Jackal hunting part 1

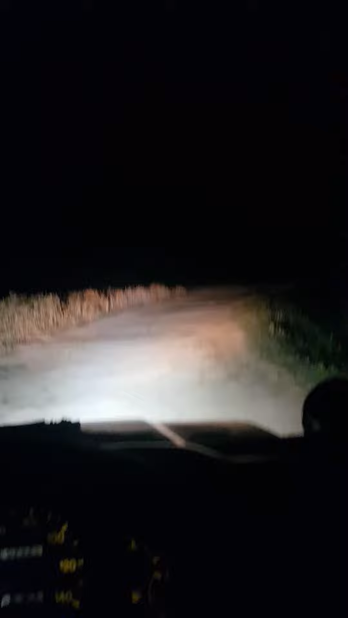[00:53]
اللہ اچھا کرے گا اور ہم اس وقت جو ہے نا بھائی فصلوں کے درمیان میں پہنچے ہیں ابھی تھوڑی دیر آئے کے بعد وہاں پہ جو ہے نا جس جگہ پہ کال آئی ہے ایک دوست کی تو ابھی ہم سرچ لائٹ آن کرنے والے ہیں وہ میں پلگ لگا رہا ہوں سرچ لائٹ کا